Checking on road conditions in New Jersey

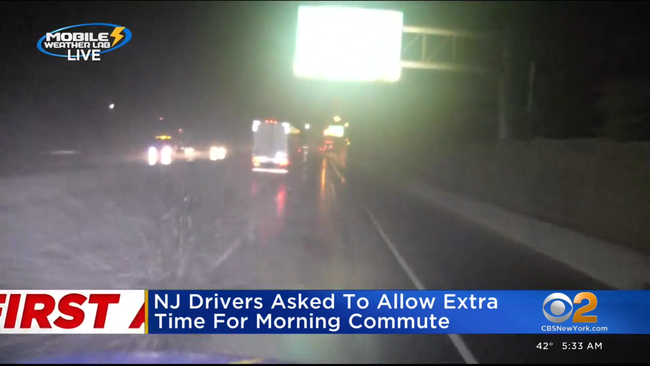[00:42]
So far so good where we are other than the rain, of course. The New Jersey DOT said it is tracking the storm and it has crews prepared for whatever mother nature may bring. Of course, you want to leave extra time for your morning commute wherever you're headed so you can get to your destination safely.